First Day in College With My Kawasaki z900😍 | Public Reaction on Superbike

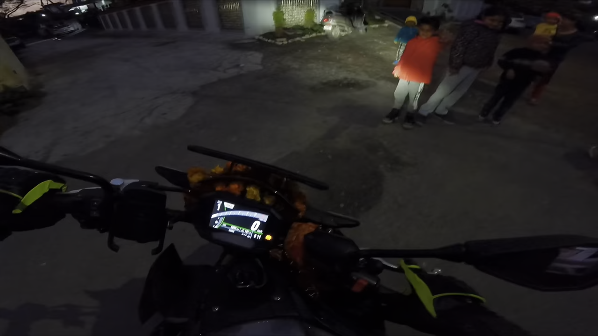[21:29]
बहुत अच्छा लगता है भाई ऐसे बच्चे मिलते हैं ना। और पता है ऐसे एरिया में जब तुम तेज चल रहे होते हैं ना,
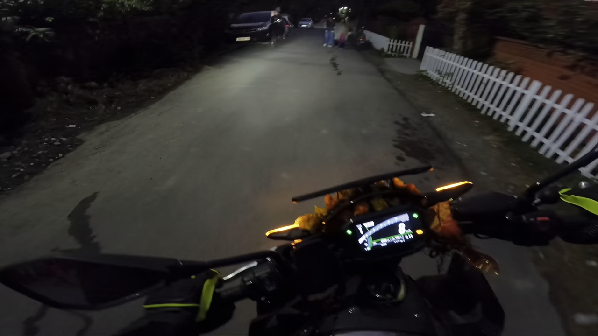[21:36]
तो एक बार इन बच्चों का सोच लिया करो यार कि ये बच्चे कहीं पे भी खेल रहे होते हैं, मतलब अचानक से बाहर आ सकते हैं। बच्चों को देखो कुछ नहीं बोल सकते, हम भी अपने बचपन में खेलते थे।